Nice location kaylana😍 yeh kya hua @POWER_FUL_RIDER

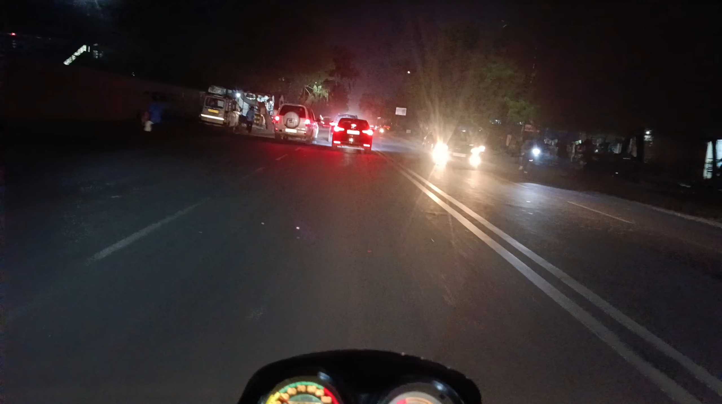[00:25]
ये कोका वगैरह पीछे, वाह भाई ये तो निकला।
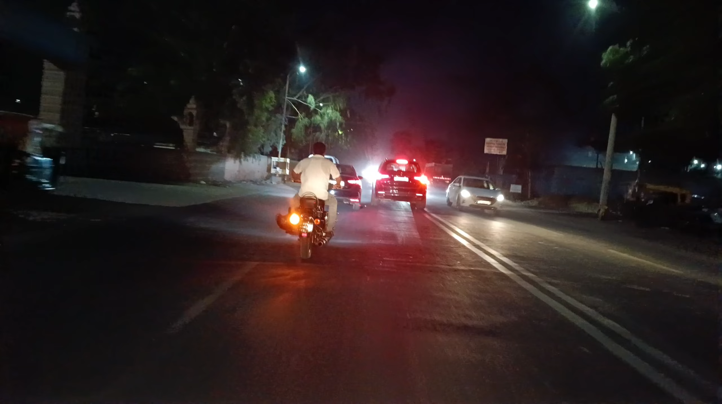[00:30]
ओहो भाई ये सान पट्टी कर रहा। हेलो पावरफुल रेड आर्मी, कैसे आप सभी के सभी।
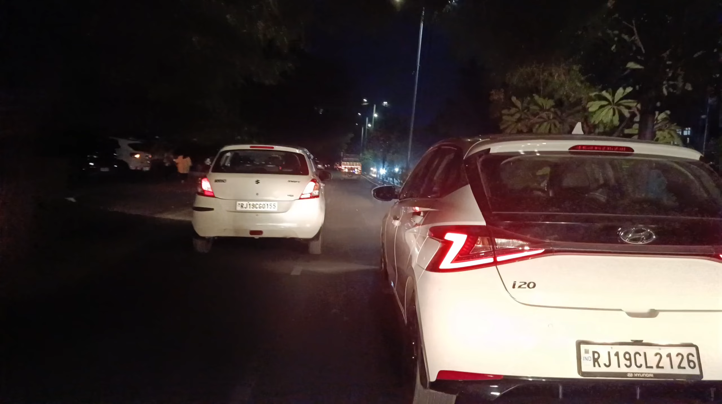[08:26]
ये कब का भगा रहा पीछे, वाह भाई ये तो निकला। ओहो भाई ये सान पट्टी कर रहा है हमारे सामने, हमने इंडिकेटर ऑन किया भाई, इसने भी कर दिया भाई। अब तो भाई तू तो गया बल्ले बल्ले, क्यों भाई लल्ले।
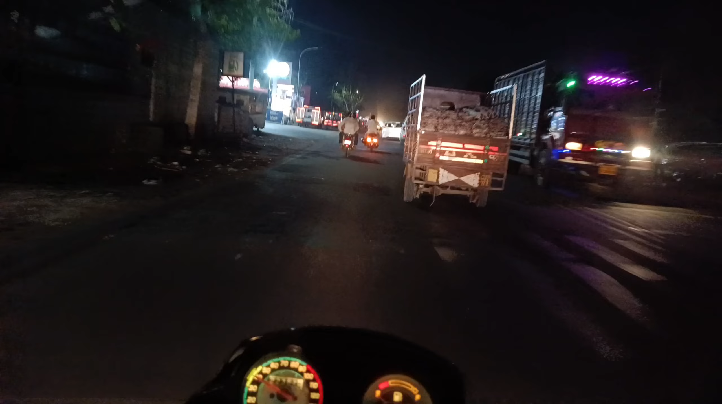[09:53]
ओहो भाई क्या ही कट मार के जा रहा है बुलेट वाला, बुलेट वाला यार मनीष बहुत आगे जा रही है। भाई साहब अब देख ये ले भाई पीछे